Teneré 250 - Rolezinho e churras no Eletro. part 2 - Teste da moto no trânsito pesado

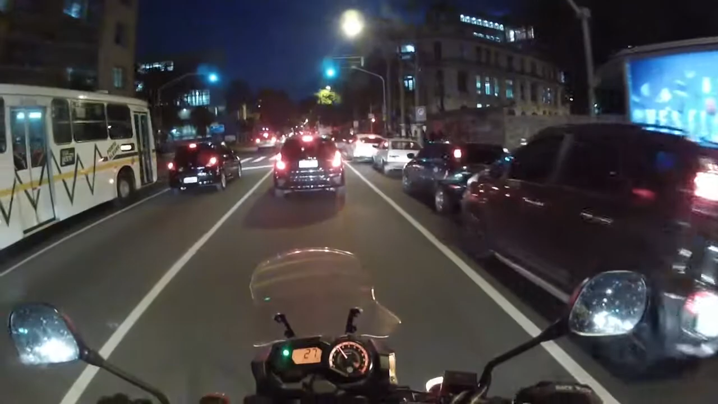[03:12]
Tá vermelho. Tá vermelho, esses pedestres de olho do cu. Por que que eles não vão? Se eu to passando vermelho, eu to vou no rabo, né? O seu guarda me multa. Agora esses puto passam, não dá nada. Incrível, né? Ai, ai, ai.
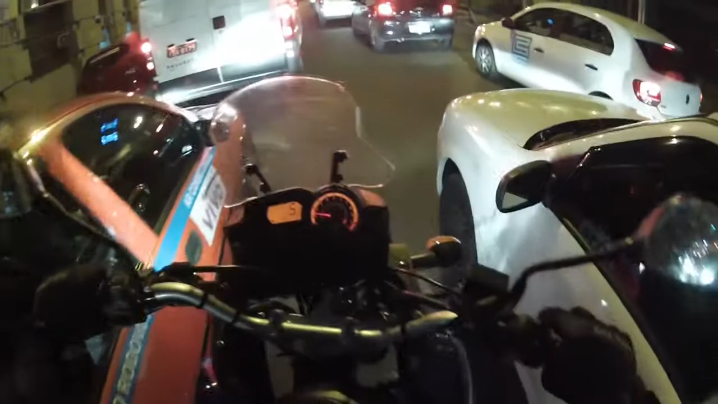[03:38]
É um barco. O bagulho é um barco.